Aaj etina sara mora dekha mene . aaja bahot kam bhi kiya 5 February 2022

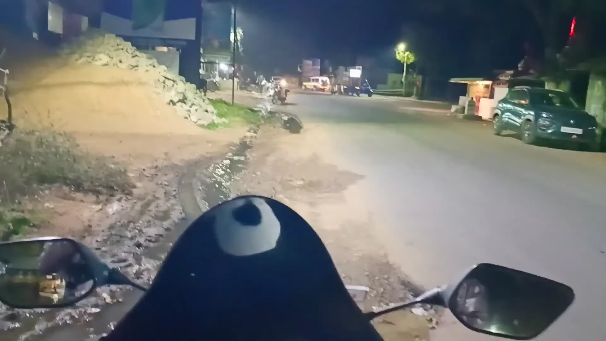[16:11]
तो यहाँ से हम सीधे जाना है, तो वहाँ पर आगे जाना है हमको।
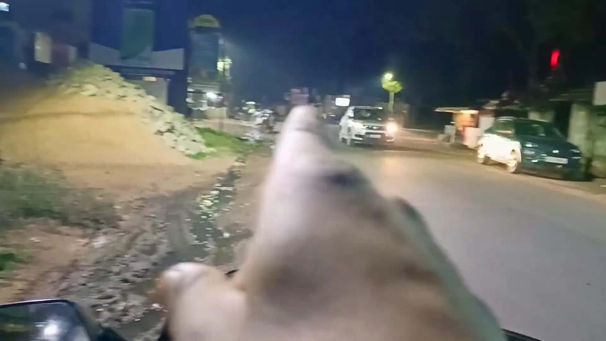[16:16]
तो यहाँ से दाएँ एक रास्ता है, वहाँ पर वो जाता है बड़म्बा के लिए, तो हम सीधे चलते हैं।